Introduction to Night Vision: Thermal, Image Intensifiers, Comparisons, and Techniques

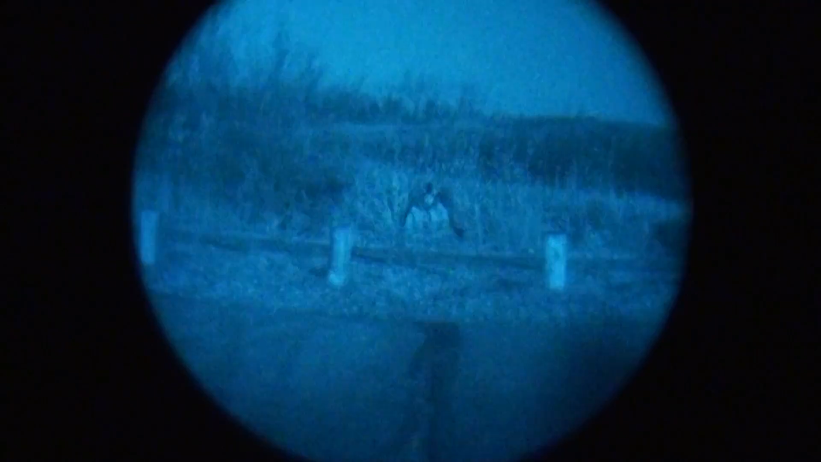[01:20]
and lasers that would otherwise be invisible to the naked eye appear through the device.
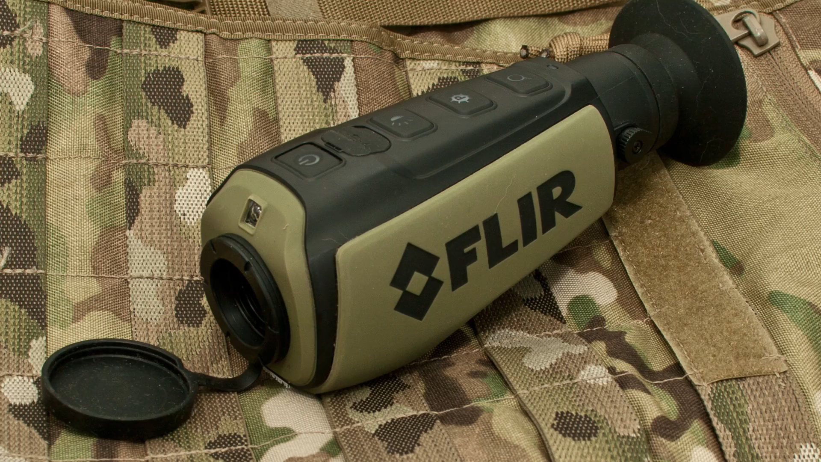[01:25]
A thermal system is like the classic predator vision, which detects heat signatures.
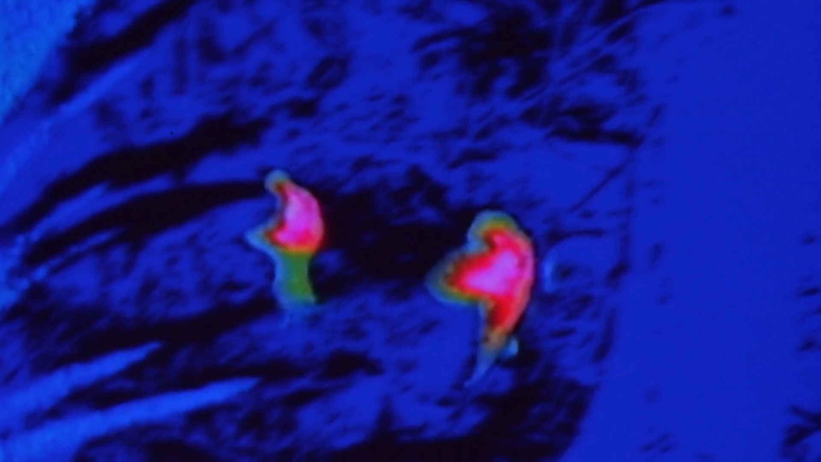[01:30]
These units read infrared radiation instead of light, so they're entirely focused on differences in temperature and environment.
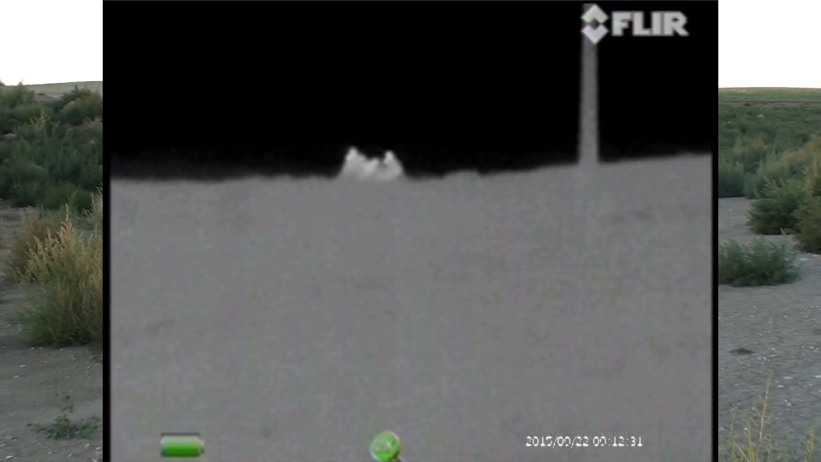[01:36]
That means thermal devices can see residual heat and through some kinds of obscurance, but this can also mean that some visual information is lost.
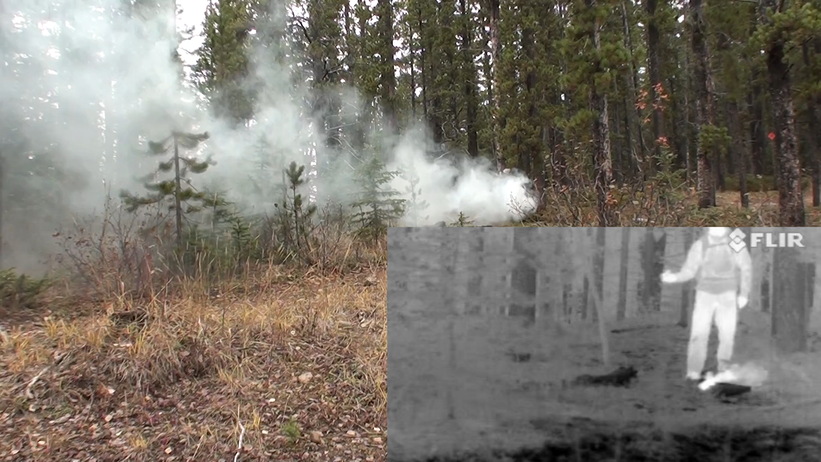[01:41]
For example, they can't read a sign or see through a pane of glass.
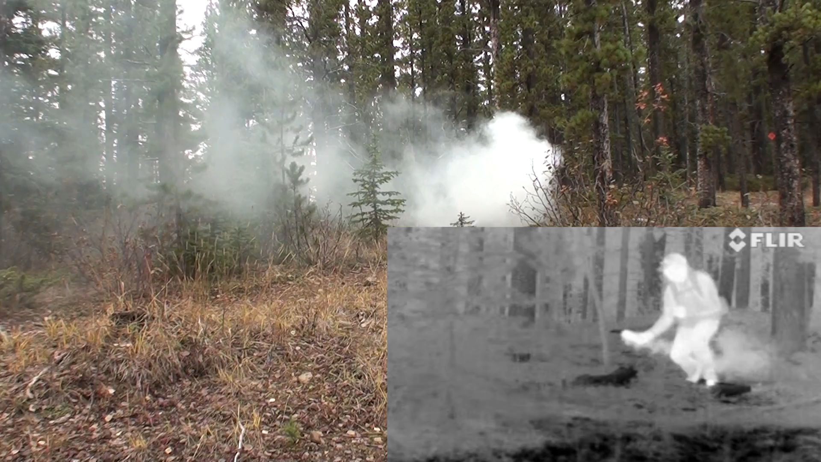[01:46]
So we're going to start out with some fairly basic comparisons as far as what you actually get for your money when you buy this stuff.
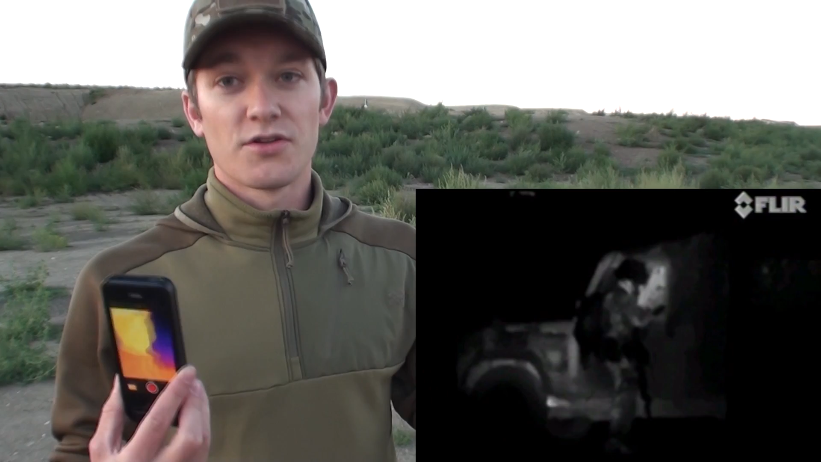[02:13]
This is a little Gen 1 image intensifier.